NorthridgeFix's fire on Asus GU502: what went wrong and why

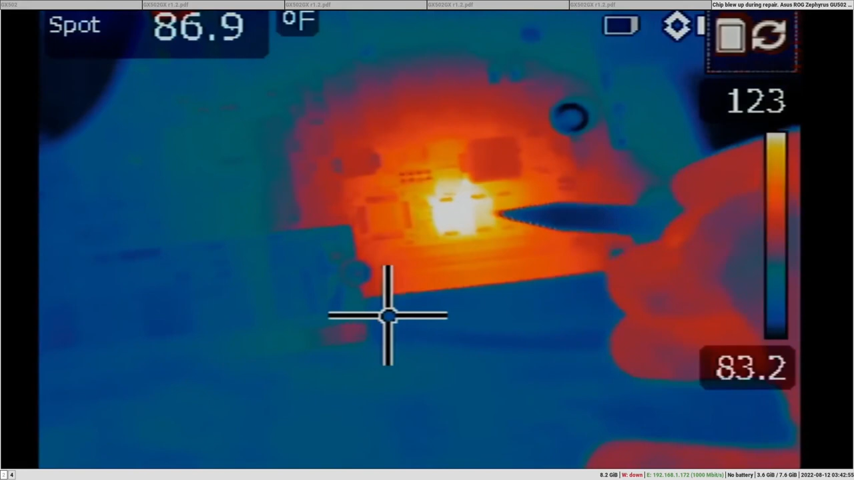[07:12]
On screen: spot 86.9°F
It looks like we're pointing at three capacitors here. But I have a feeling heat is not coming from front of the board. Heat is diffused. And look on the back. Yeah, heat is coming from back of the board and not from front of the board.
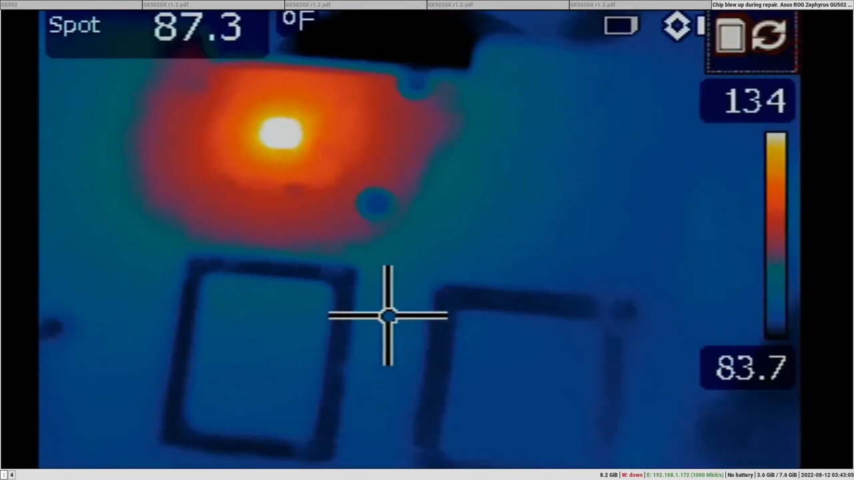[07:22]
On screen: spot 87.3°F
So we can see that there is a component that is getting very hot. The board is not turning on.
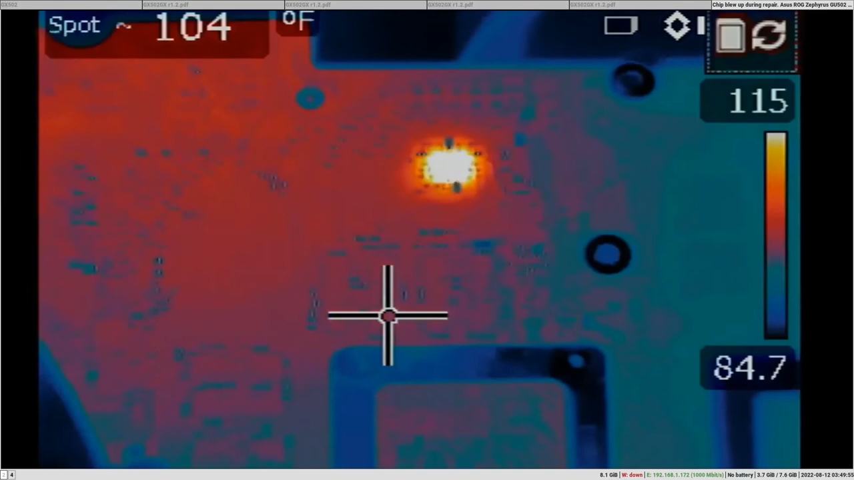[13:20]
On screen: spot 104°F
It could be a dollar board with the same problem. But still, this is kind of unlikely, I would say. So you should suspect something else at this point. And we still have heat on this area.
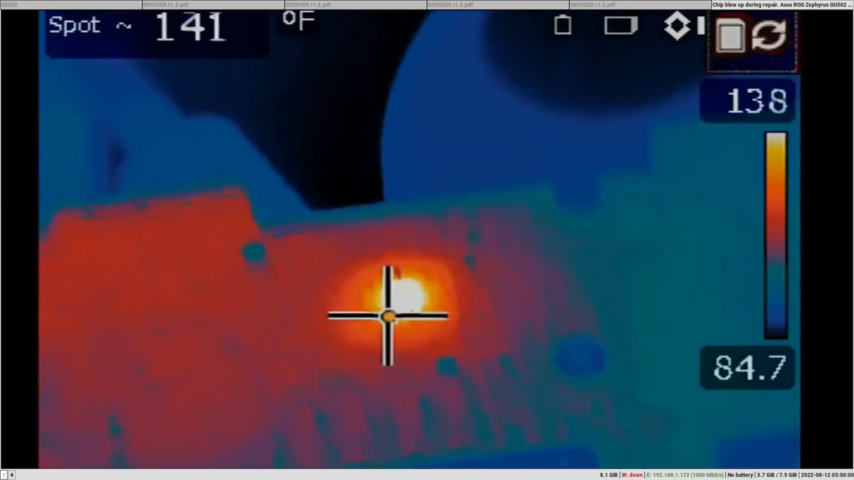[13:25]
On screen: spot 141°F
Great. Okay. 100. Let's flip the board and look at the caps here.